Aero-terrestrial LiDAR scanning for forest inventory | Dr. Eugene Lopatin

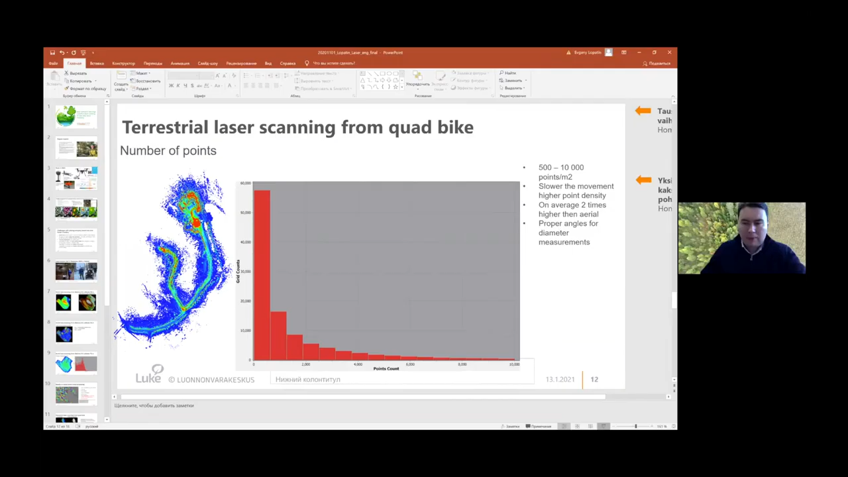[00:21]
So I would like to present some of our first results on using this kind of, I call it aero-terrestrial ultra-high-resolution laser scanner for Treewise Forest Inventory.
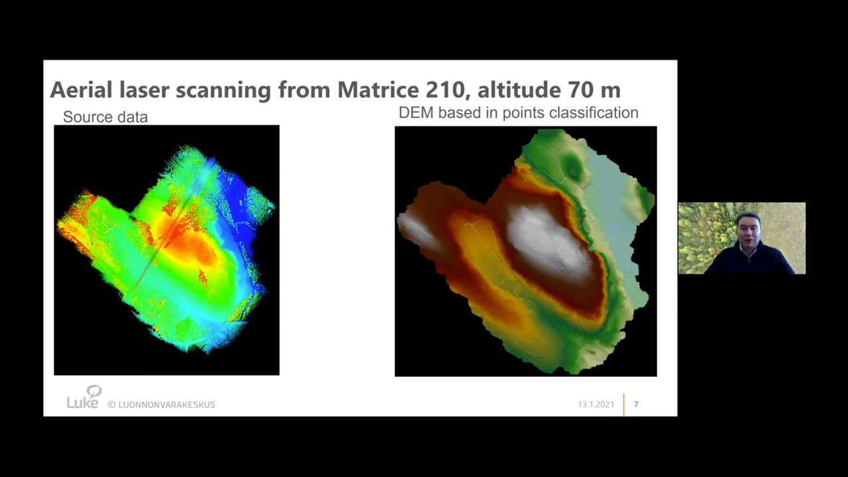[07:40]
So it means we were able to get such minor details. For example, I found some of the, some of the small channels, which I never knew about the existence in this area. Even though I spent several years walking on this area. And by my understanding, I was knowing, I'm, I know the area very well. Then the second step of processing, we normalized the point cloud by the digital elevation model. And it's immediately give us a very quick overview of the value of the forest resources. Practically, as you can see from the screen, all the red areas representing the commercially valuable trees. So mature, valuable, high trees with a big commercial value.
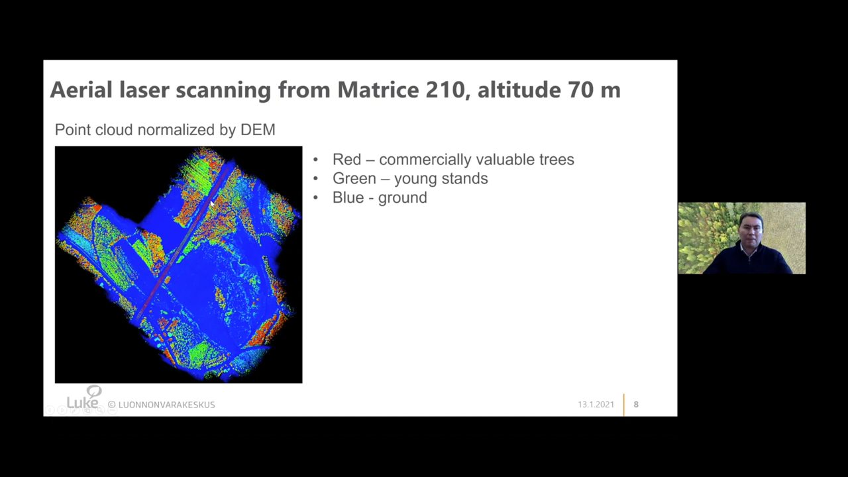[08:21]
Green, you can see very clearly young stands. And then blue is the ground. And here you can see also the power lines crossing, crossing the area. Let's look into the data. So what do we get out of this LIDAR data? So I will not talk about in my presentation about accuracy. Of course, we checked the accuracy of this data set. And I was very much surprised how accurate the data was collected with this device. And I would maybe speak more about accuracy in about the terrestrial weather scanning later. Here you can see on this slide the number of points per square meter. And you can see, of course, at the areas where the flying patterns were happening.
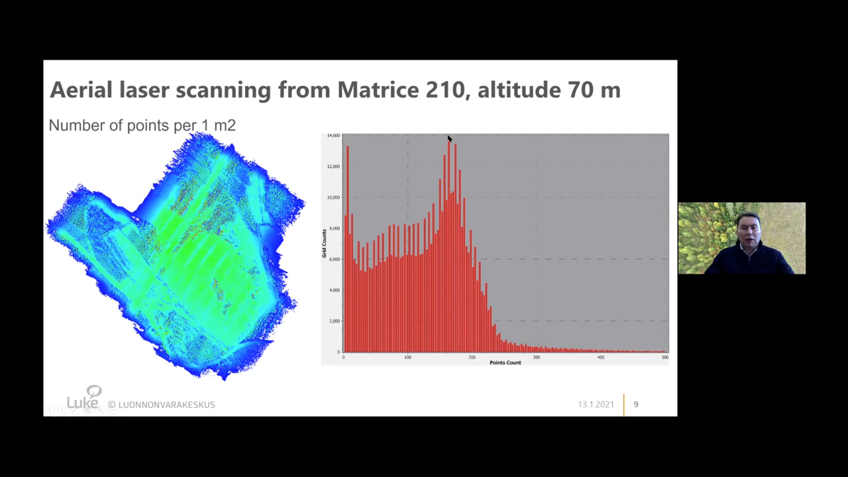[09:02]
So we have higher number of points per square meter. But on average, as you can see from this graph or graph, on average, we are getting about 150 points per square meter, which is quite high for many applications. How we can use this high point density? One very simple solution is to process the data and to get individual trees. So this is totally automatic classification of the point cloud. So I was able in a few minutes to extract all the trees. Here you can see on the slide the trees colored by the tree number. So it's not a tree species, it's just a tree number, random tree number.
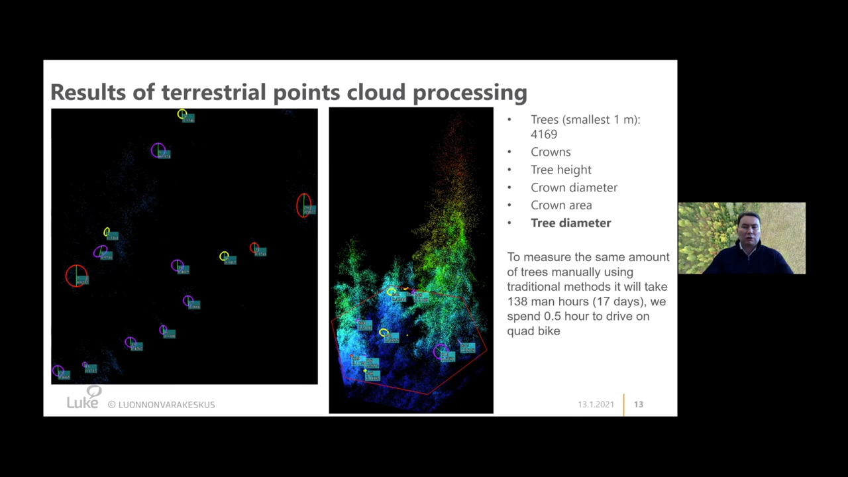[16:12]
It would take us about 17 days, so 138 main hours, to measure all those 4,000 trees. And here we were able to get those 4,000 trees in less than half an hour. In Finland, the laser scanning is nothing new. So in Finland, in forestry, the forest inventory program started already in 2010, when the systematically big areas in Finland were scanned from the air. This program, which was in the last 10 years, was aiming for a point density of half point up to one point per square meter. And this data is freely available and because it was collected by taxpayer money.
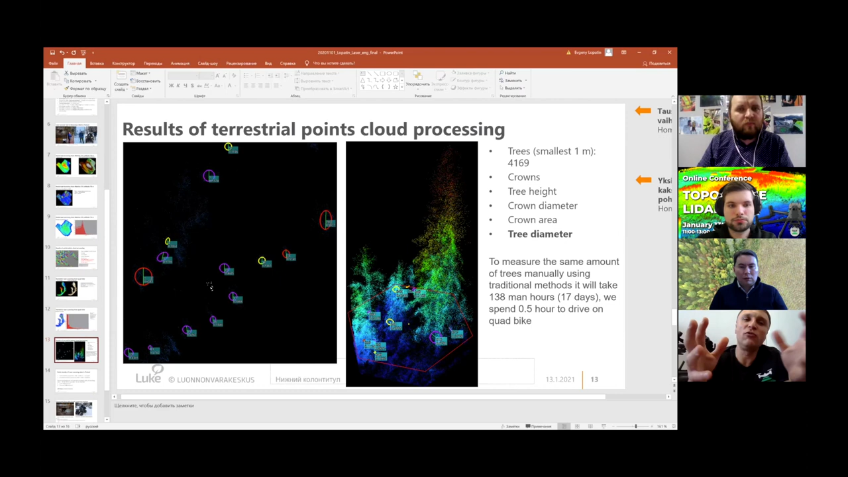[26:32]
I think the future is in fusion. And how do you think about multispectral data? Is it possible to use LiDAR without multispectral data to define a type of trees, for example? Yeah, I think it's, you can see even from this slide, you can see here that I'll try to make it bigger.
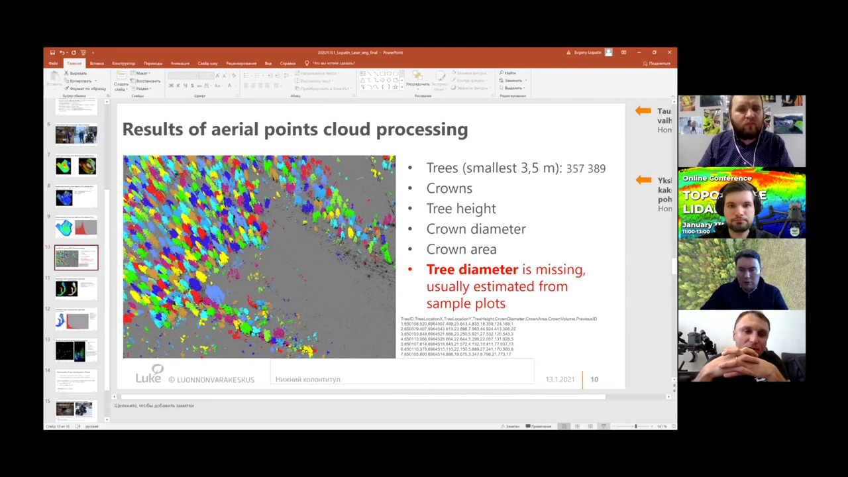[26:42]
Like if you look more carefully on the shape of the grounds, this is a birch. For example, you see, look on this tree, this is a birch. Is it a ground survey or is it a... It's aerial survey. And all others, those kind of columns are spruces. So the right nowadays techniques, how you can identify the species from laser scanning data. And this technique is based on those alpha shape metrics.